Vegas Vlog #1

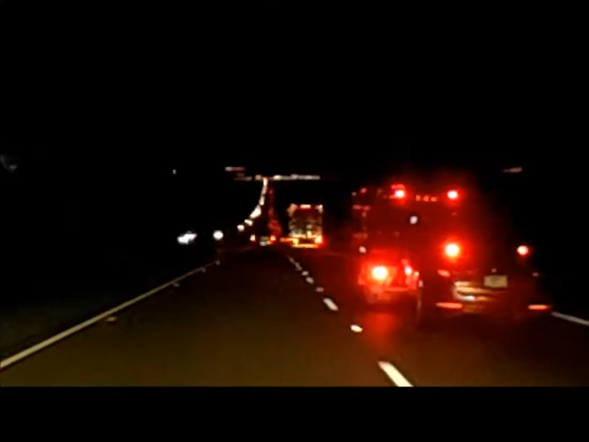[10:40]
So as you can see, this is how it looks when you're going into Vegas. State line is basically the borderline between that divides California to Nevada. It is 9:44, so we're actually making good timing.
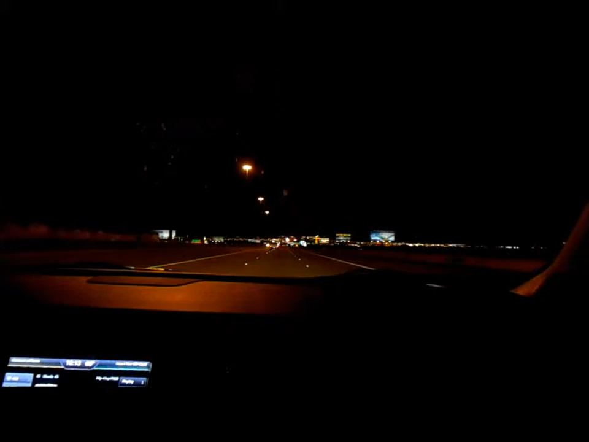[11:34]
This is the drive in to Vegas. Trying to zoom in. We have basically been at cruise control at 65 because once you cross state line, Nevada police is all over the place.
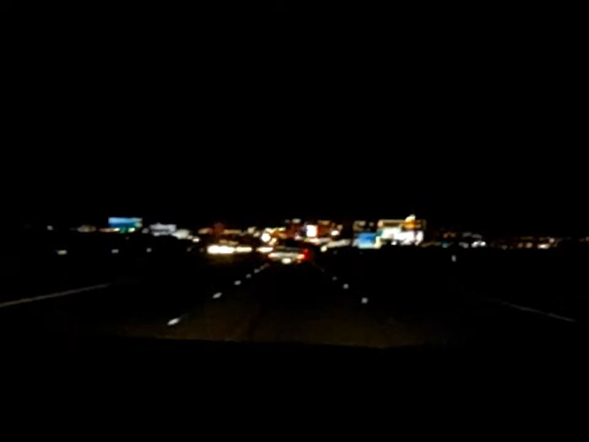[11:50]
Hubby is jamming. It's going on 10:15, so we're still making good time, and we always usually hit 4 hours. It says, based off our GPS, we have 9.2 miles before our entrance into Vegas. So these are pretty much how the signs look.
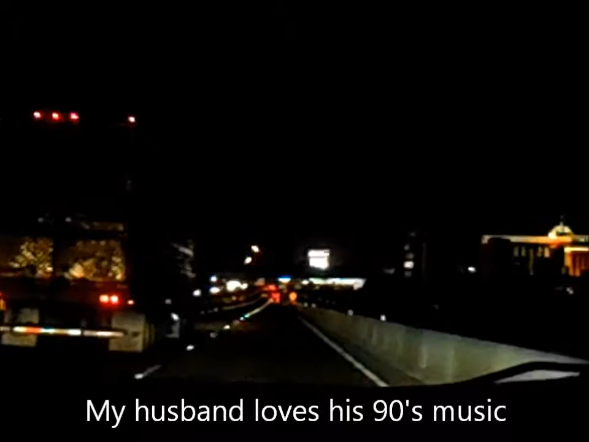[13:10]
We are coming up on what hotel is this? South Point Hotel, which is the first hotel you see when you come up in Vegas, and then you have the pinup at Stratosphere.